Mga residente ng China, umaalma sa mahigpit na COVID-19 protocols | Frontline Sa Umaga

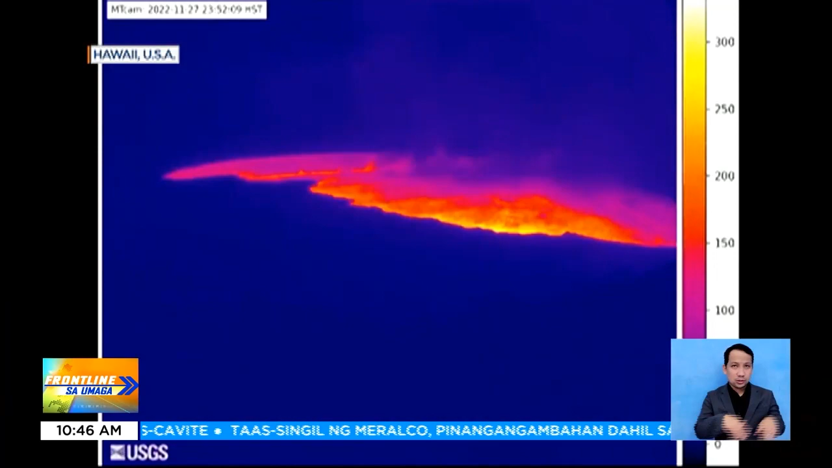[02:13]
Umapaw na ang lava mula sa bunganga ng bulkan. Mabuti na lang at hindi ito umagos patungo sa mga residential area. Gayunman, naglabas pa rin ang warning ang U.S.